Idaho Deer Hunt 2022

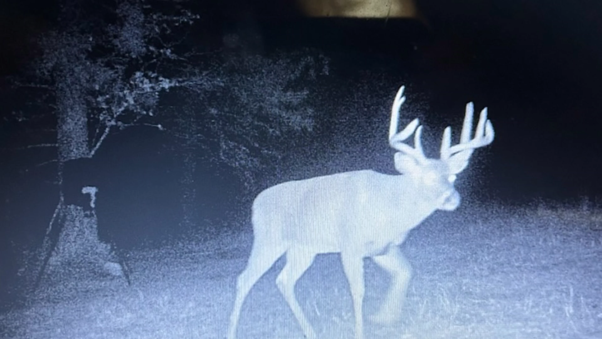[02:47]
Guys, this is one of the bucks that was on the trail camera. It's a pretty good one. Hopefully, he'll show up. I just wanted to show you guys it.